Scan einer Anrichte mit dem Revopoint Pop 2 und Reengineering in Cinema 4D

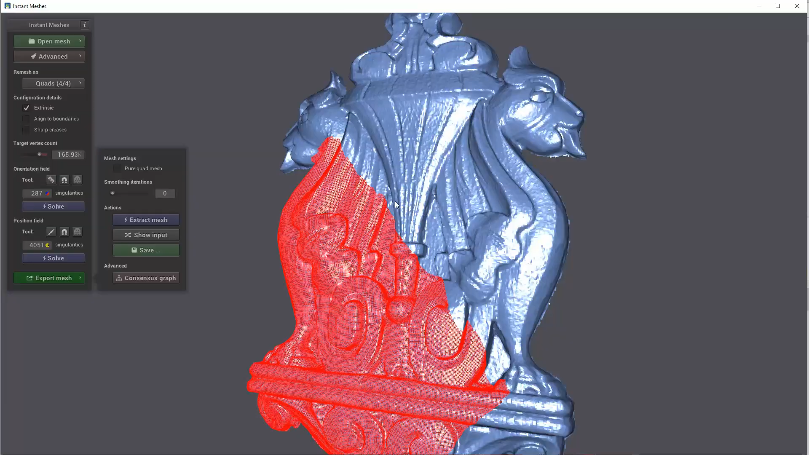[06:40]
um die rechte unvollständige Seite abzudecken.
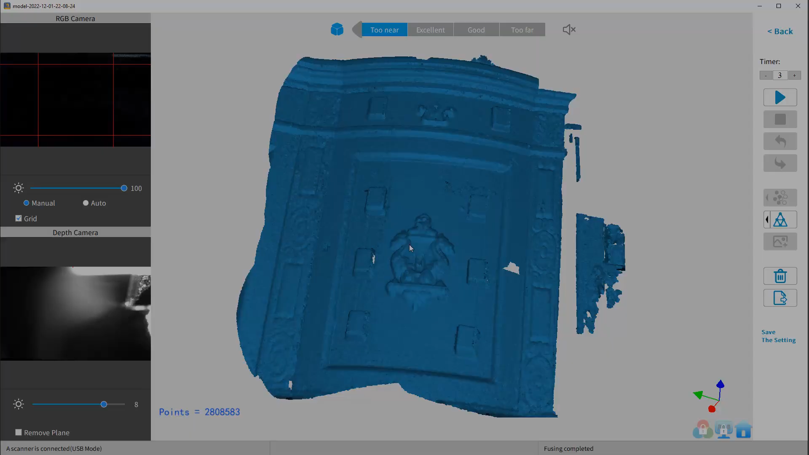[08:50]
Erst als ich dann Streicherlschachteln als Marke benutzt habe,
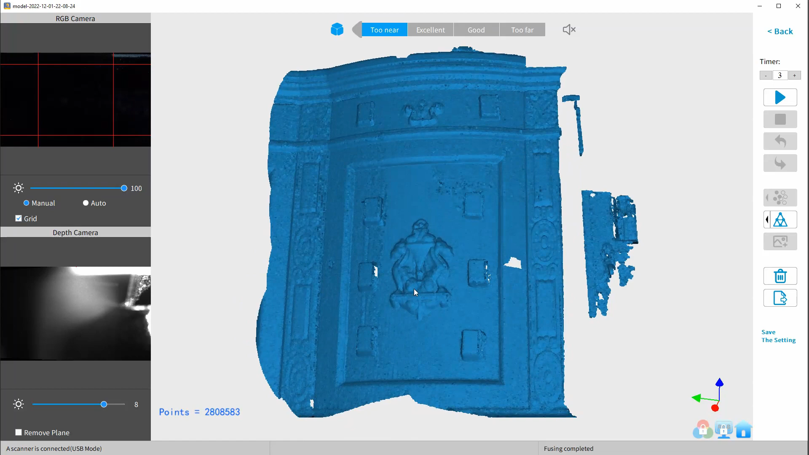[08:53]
die ja eine gewisse Struktur reinbringen, funktionierte das alles recht gut.
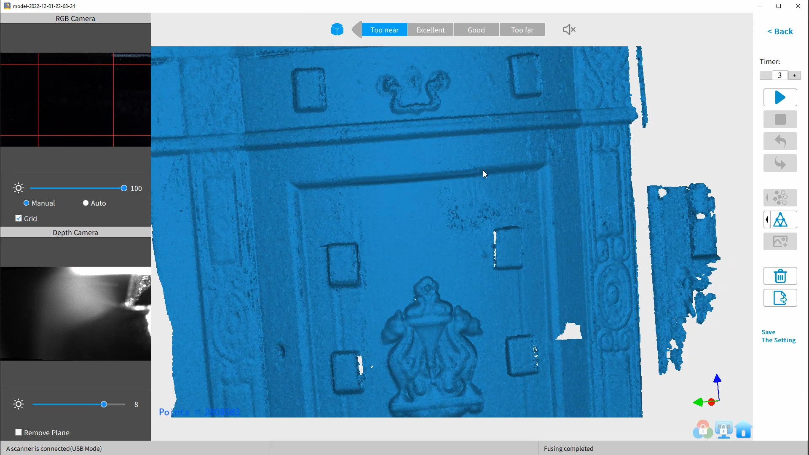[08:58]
Dennoch musste ich auch hier mehrfach ansetzen.
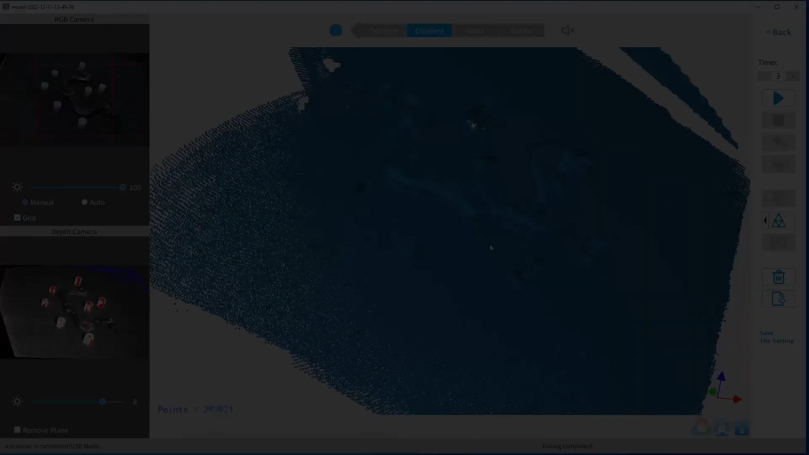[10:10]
Das wollte ich nicht am Objekt machen, habe also den Griff,
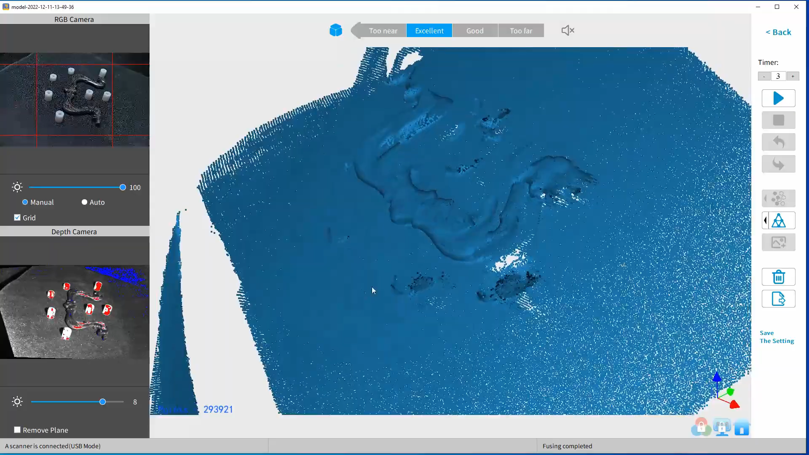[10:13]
den Halter und das Schlüsselschild abmontiert, um es zu scannen.
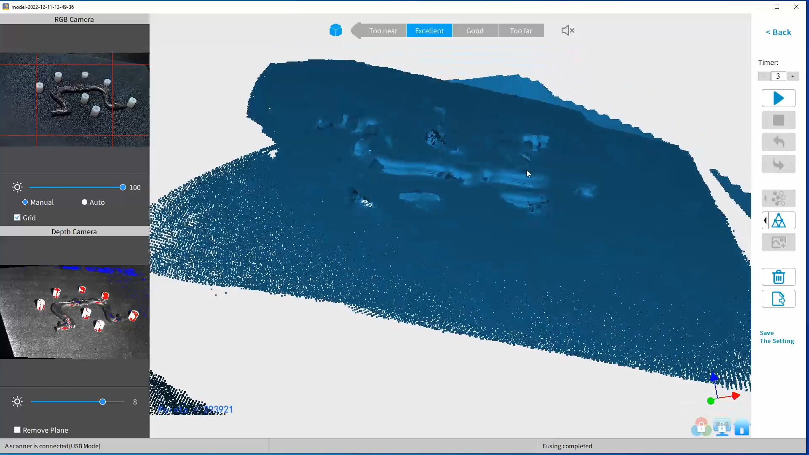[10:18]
Als erstes im Dark-Modus höchste Auflösung.
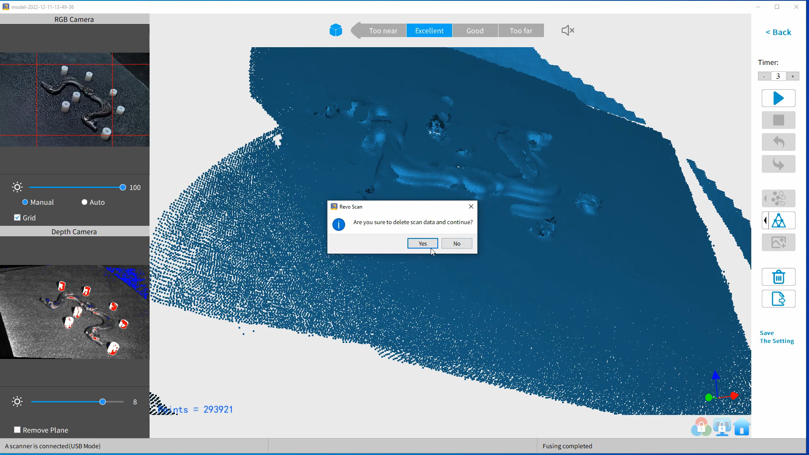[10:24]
Der Scan war unbrauchbar aufgrund doppeltem Scannergebnis nach dem Merge.
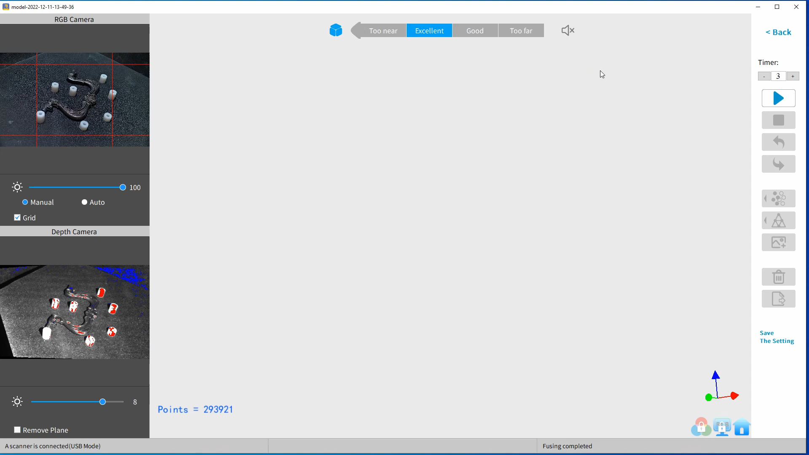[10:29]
Der zweite Scan im Feature-Modus, auch die höchste Auflösung.
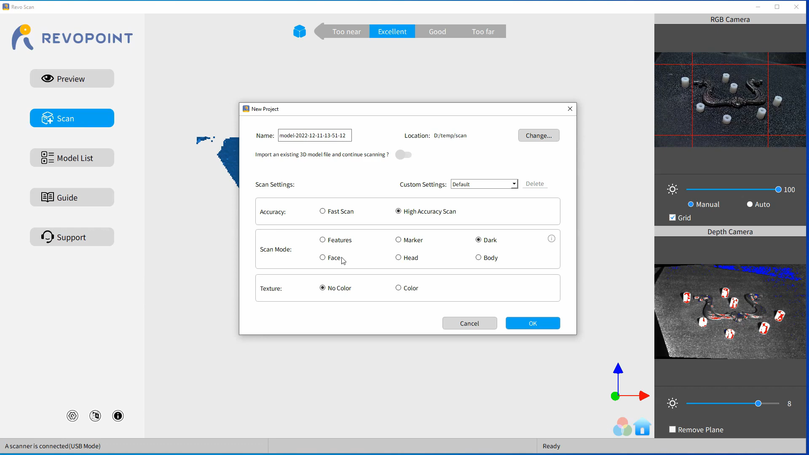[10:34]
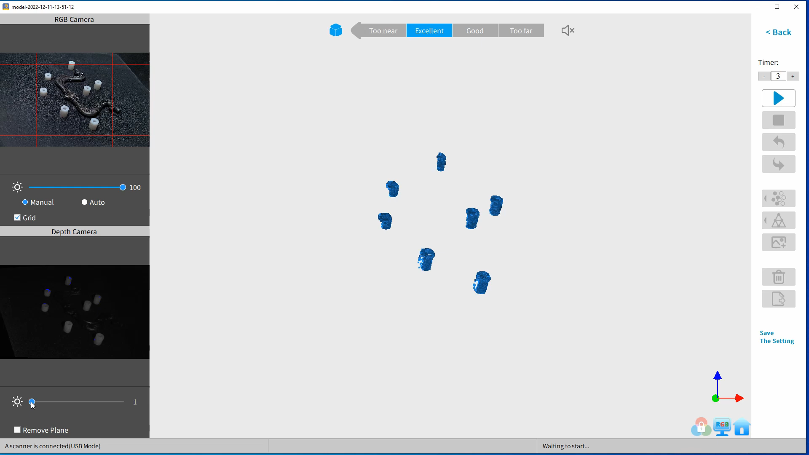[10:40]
Hier beendete das Programm sich einfach mal selbst, also es stürzte ab.
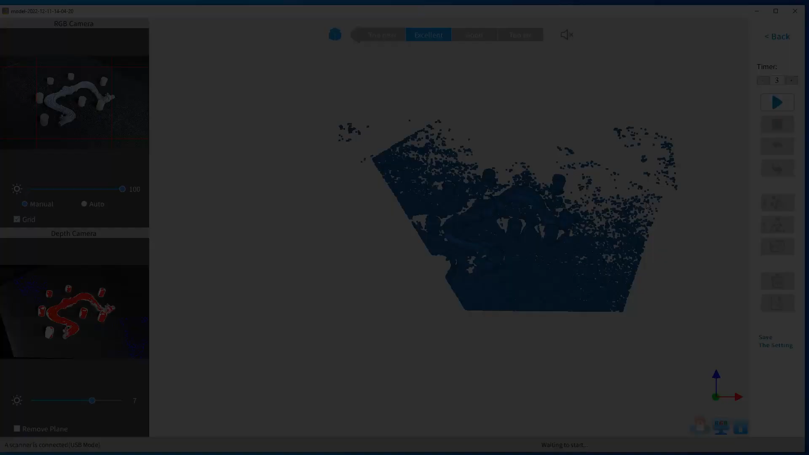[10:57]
Man kann wahrscheinlich auch Backpulver, Babypulver, zermalmte Schulkreide oder vielleicht auch Mehl nehmen.
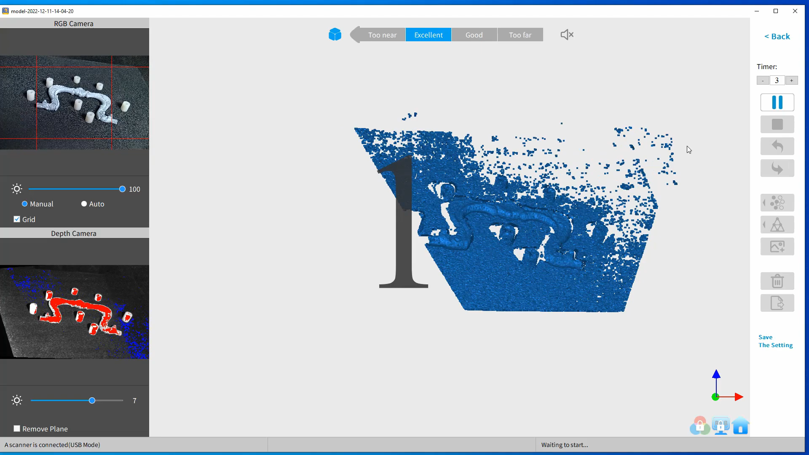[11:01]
Ja, muss man probieren. Ich weiß es nicht, wie gut die eben benannten Materialien auf den Oberflächen haften.
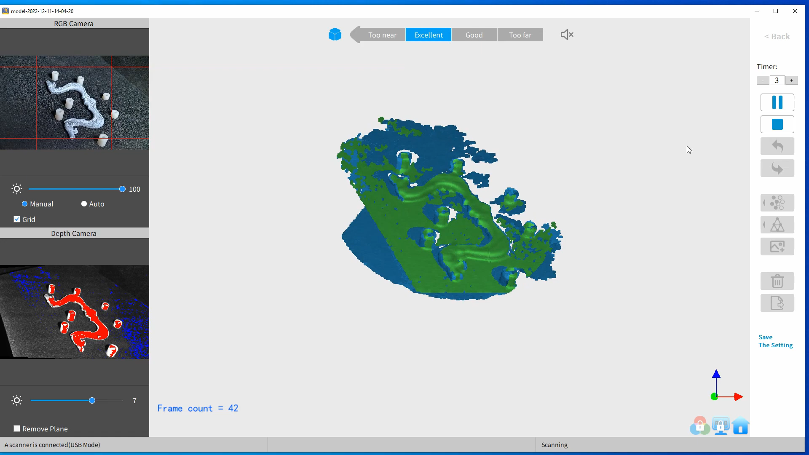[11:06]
Die Pigmente hielten aber gut und ließen sich damit Wasser leicht entfernen.
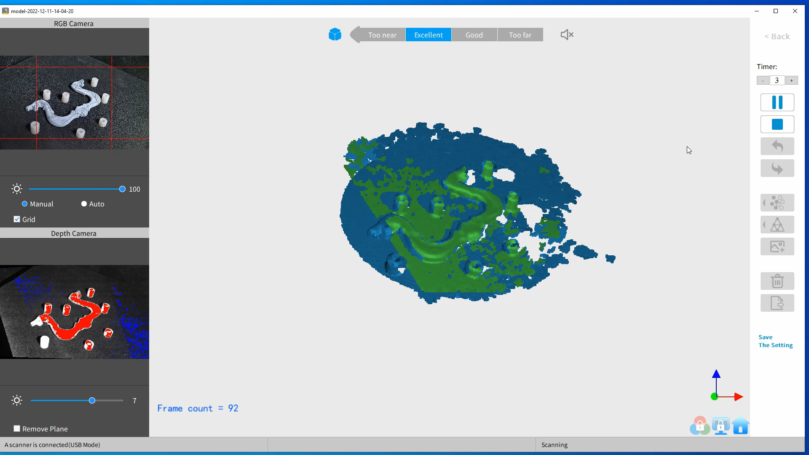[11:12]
Der Griff liegt übrigens auf einem Drehteller.
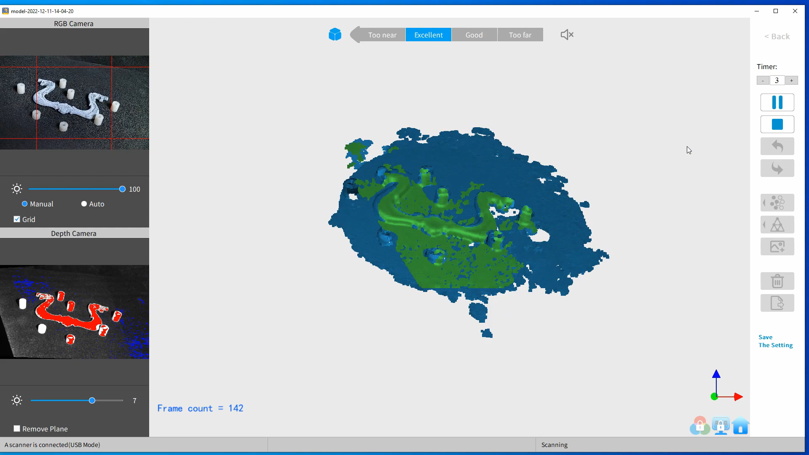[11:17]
Das ist ein preiswertes 10 Euro Teil.
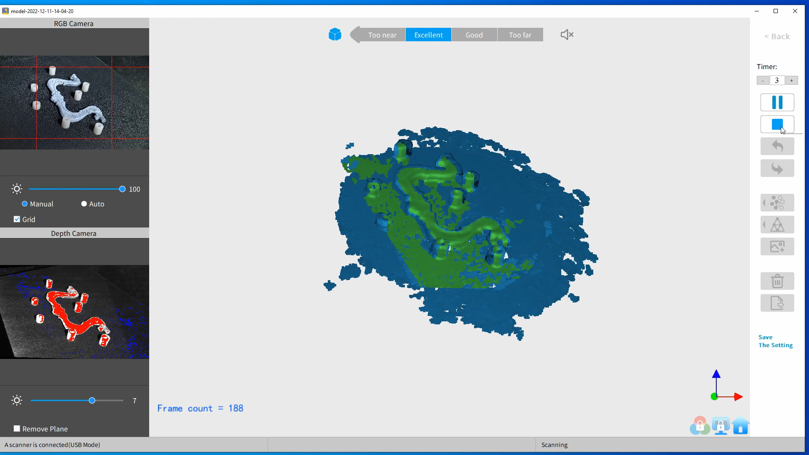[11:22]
Als Unterlage verwendete ich die Rückseite eines Mauspads. Und als Marker kommen Nylon-Abstandshülsen aus meiner Kramkiste zum Einsatz.
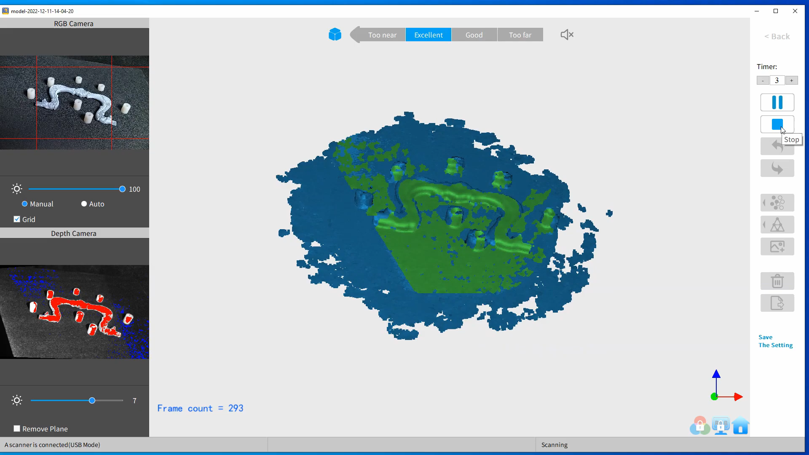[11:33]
Ja, und der Scan war dann erfolgreich.